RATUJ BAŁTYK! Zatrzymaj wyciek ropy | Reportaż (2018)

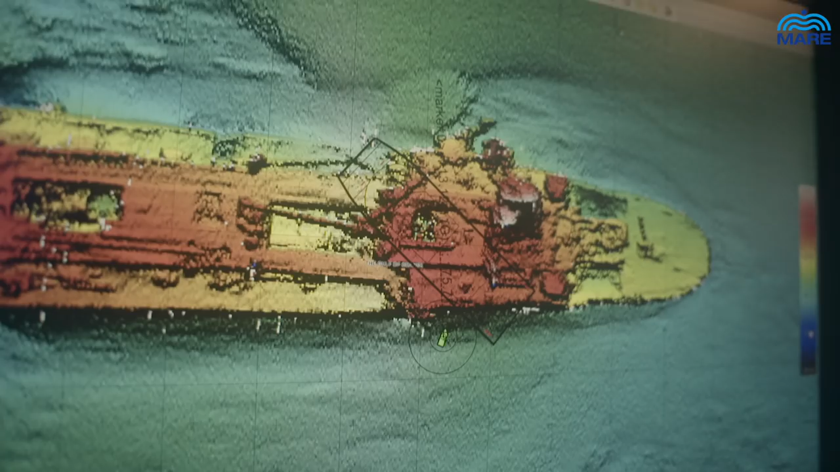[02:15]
Dzisiaj leży na samym środku Zatoki Gdańskiej,
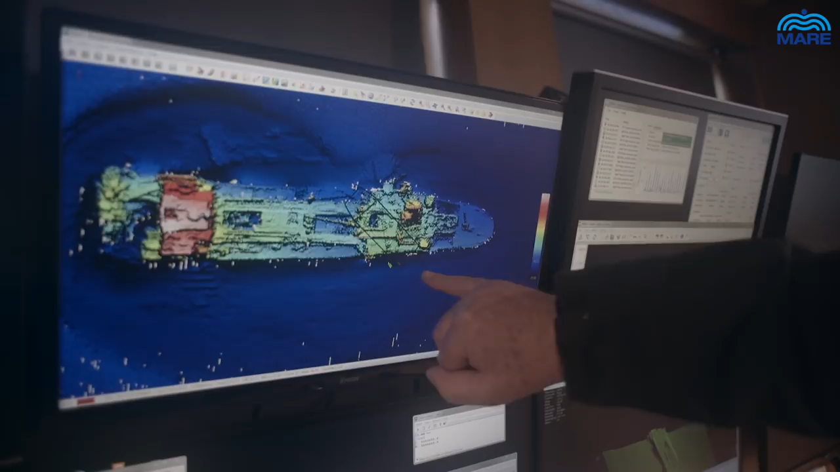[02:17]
stanowi ogromne zagrożenie dla ekosystemu. Powód jest oczywisty. To był tankowiec, który przewoził dużą ilość paliwa.